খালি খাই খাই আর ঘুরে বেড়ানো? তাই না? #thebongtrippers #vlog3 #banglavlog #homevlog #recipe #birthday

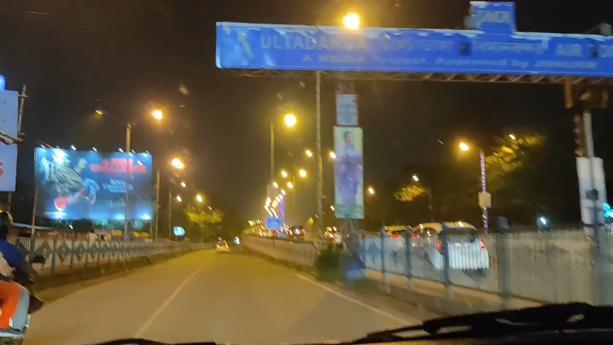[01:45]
কাম কাম, এটা হচ্ছে কলকাতার সন্ধেবেলার সিন।
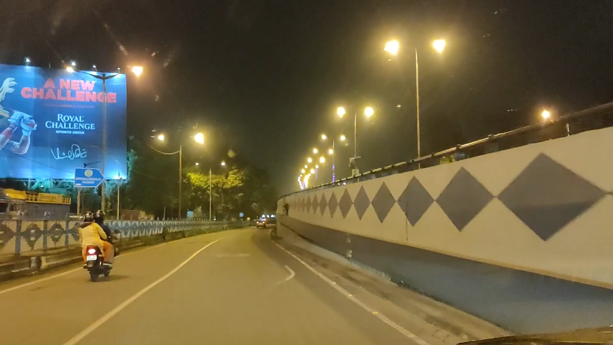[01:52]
আমাদের কাজ টাজ যা ছিল মিটিং হয়ে গেছে, তো আমরা ভাবলাম যে আমরা সাউথ থেকে আজকে একবার একটু নর্থে যাই, দেখা যাক যদি কিছু ঠাকুর এক্সেট্রা দেখা যায়।
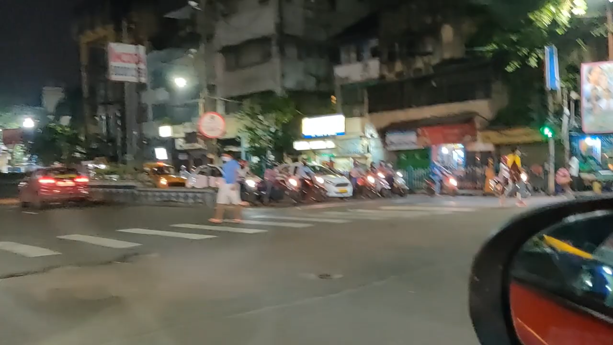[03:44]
এখান থেকে তো আমাদের রাইট যেতেও দেবে না, কেমন ছোয়া বাজার রাজবাড়ি ছিল তো।
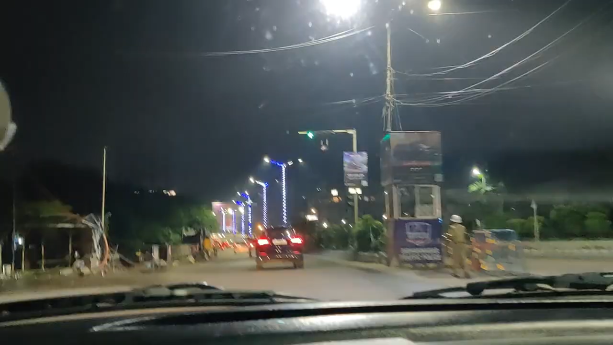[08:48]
এটা ছিল আমার ডেইলি অফিস যাওয়ার রাস্তা,
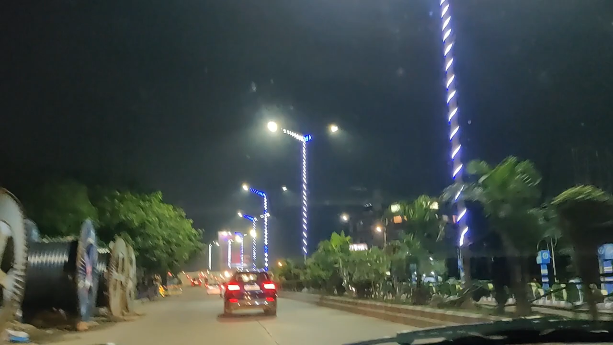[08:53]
যাবো না। আর এখন
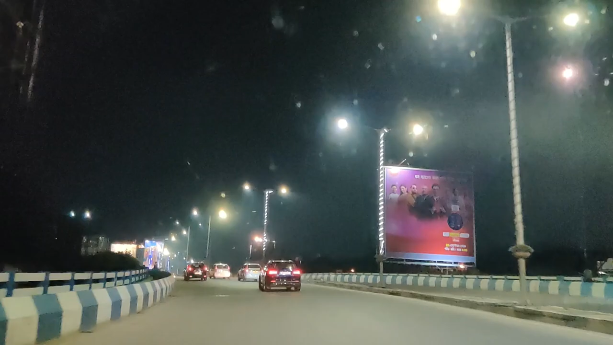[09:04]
7 মান্থ রানিং ওয়ার্ক ফ্রম হোম, নাও উই মিস অফিস। আমরা আজকে মোটামুটি কলকাতা ভ্রমণ হচ্ছে আমাদের, কেননা মনে হলো যে একটা ড্রাইভ, প্রথমে আমরা নর্থে গেলাম, এখন ইস্টের দিকে যাচ্ছি মোটামুটি।
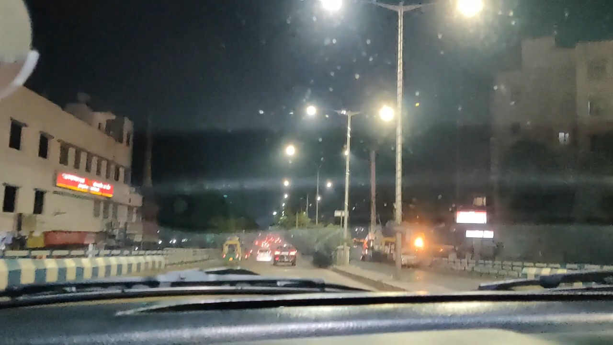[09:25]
এটা আমরা এখন রাজারহাটে, রাজারহাটে স্পিড লিমিট আছে, সো ইউ ডোন্ট ইভেন নো মি লাইক দ্যাট,
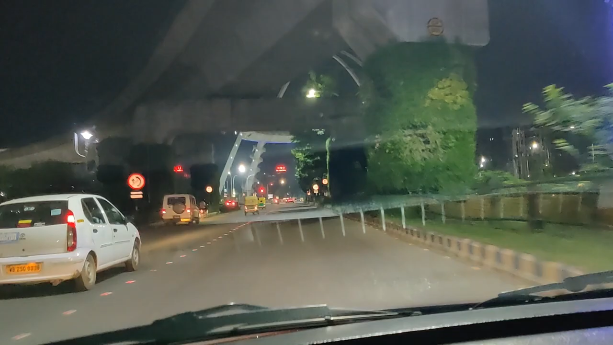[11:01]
এটা একটা নিউ টাউনের খুব ভালো করেছে, এই ট্যাঙ্কের নিচ, ট্যাঙ্ক না পিলারের নিচগুলো গাছ বসিয়ে দিয়েছে, না তো এত লোকে ওই স্পিড করে পানের এ ফেলতো, এটা একটা বিউটিফাই করা হয়ে গেল।